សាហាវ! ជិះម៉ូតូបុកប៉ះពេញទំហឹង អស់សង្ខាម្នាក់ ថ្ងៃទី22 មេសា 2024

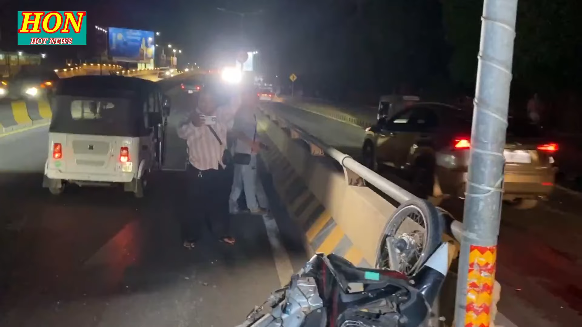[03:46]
តាមដល់ផ្លូវ3ដែលស្ថិតក្នុងសកាត់ចោមចាយ បាទបងប្អូនតែជ័យនេះបងប្អូនកັບចាប់បាទខ្លាំងមែនតើបាទនៅចំណុចទីតាំងឡែកកាត់ហើយដល់បងប្អូនជាពលរដ្ឋបាទកំពុងតែចោមរួមមើល
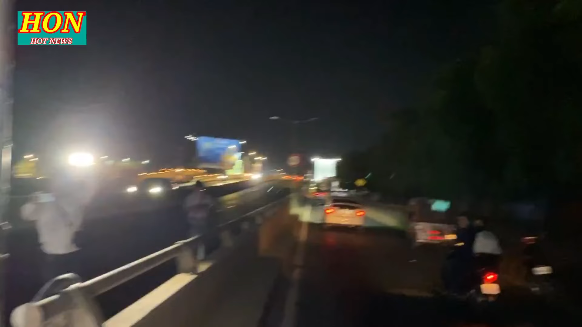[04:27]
បាទហើយយើងមកមើលសភាពម៉ូតូបងនេះម៉ូតូជាប់នឹងបកគោស្ពានតែម្ដងម៉ូតូរបស់គាត់ម៉ូត ូ
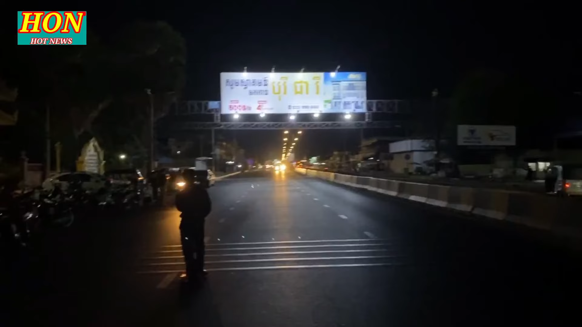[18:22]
ម៉ូតូនឹងគឺគាត់បានធ្វើដំណើរពីផ្លូវជាតិលេខ3មកបាទម្ដងដល់ចំណុចយ៉ាងនេះគឺបុកបាទយ៉ាងពេញលំហឹងមិនដល់ឲ្យស្លាប់បាត់បង់ជីវិតតែម្ដងជុំវិញក្នុងករណីបាទគ្រោះថ្នាក់ចរាចរណ៍ដ៏រន្ធត់មួយបានកើតឡើងបាទប្រិមិត្តបានឃើញហើយ